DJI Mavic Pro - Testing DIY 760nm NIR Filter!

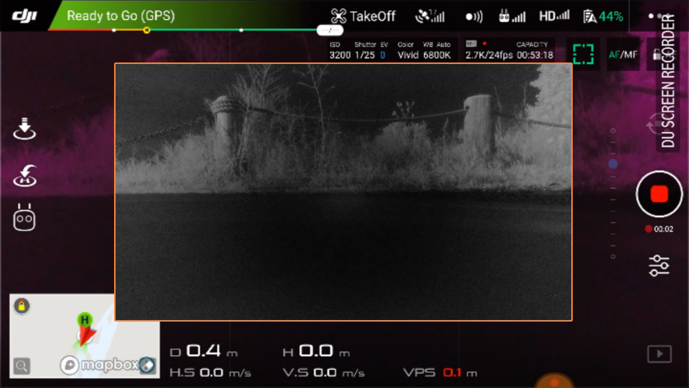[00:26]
And we're just going to experiment with this. You'll notice that the screen is really, really dark.
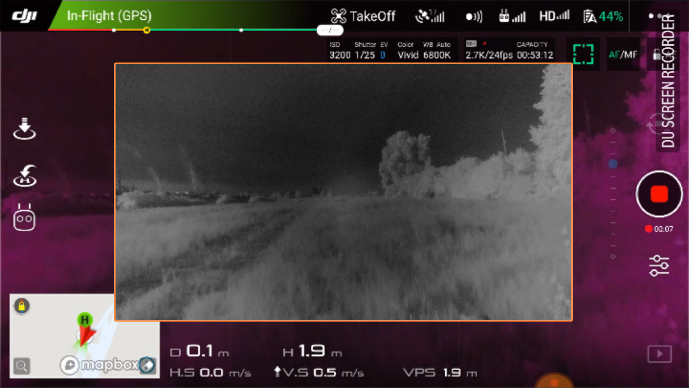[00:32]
Now notice how notice how the trees glow.
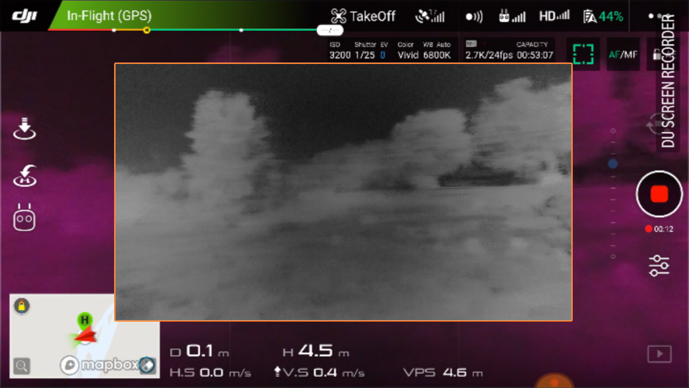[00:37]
So this is the woods effect. So I'm picking up quite a bit of the woods effect in this.
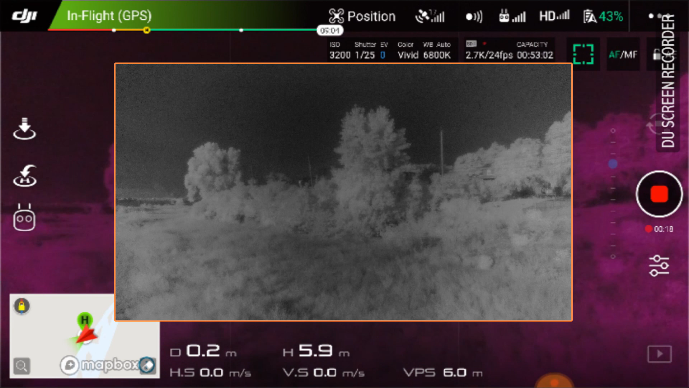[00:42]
It's really, really dark. So you can tell them the Mavic has a really, really strong IR cut filter. And what I want to do is kind of take it out here. And I have a lot of greenery in this shot and that's one of the reasons I want to experiment with it here.
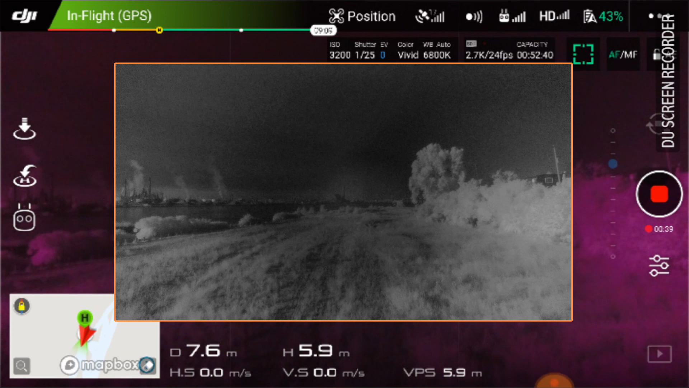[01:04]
So I'm going to stop video recording and I'm going to go to camera
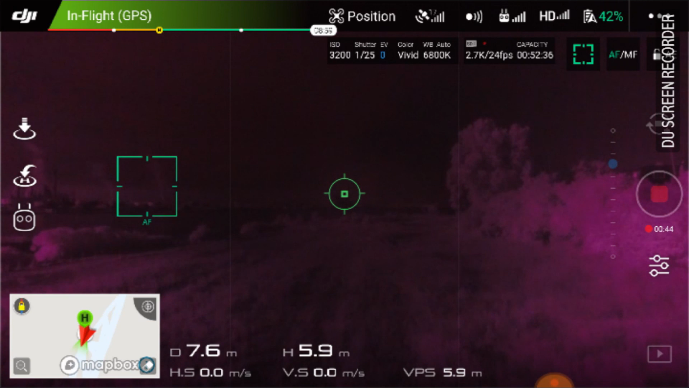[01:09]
and I'm going to go to settings and I'm going to go to manual.
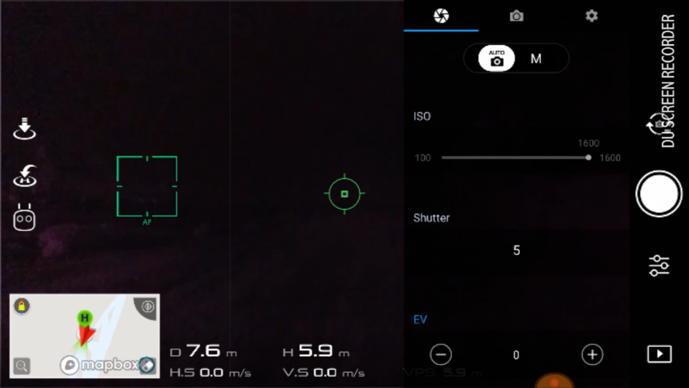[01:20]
Whoops. And I want to set it for, there's a four second shot or sorry, one second. So I want to try an eight second shot. So you notice that from the screen here, I've got a lot of stuff going on here, a lot of noise.
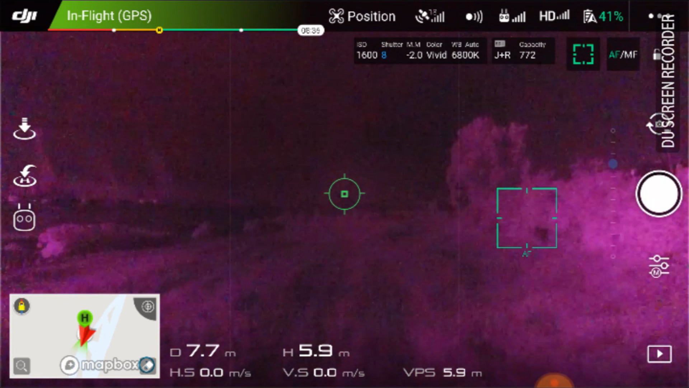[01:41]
So I'm going to go ahead,
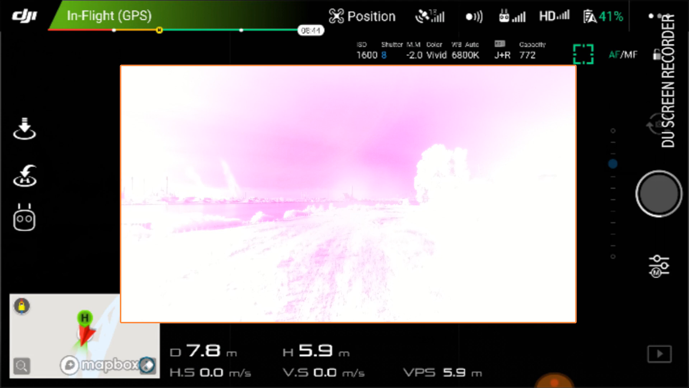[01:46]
I'm going to do an eight second exposure and see how this, how this comes out.
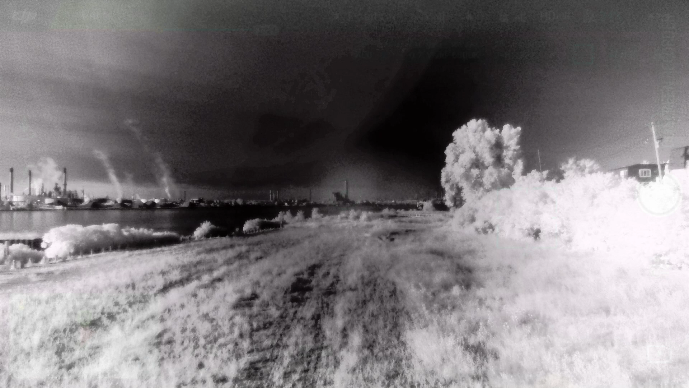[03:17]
So what that means is anything below 720 nanometers is going to be cut off. So only 720 nanometers and above lights.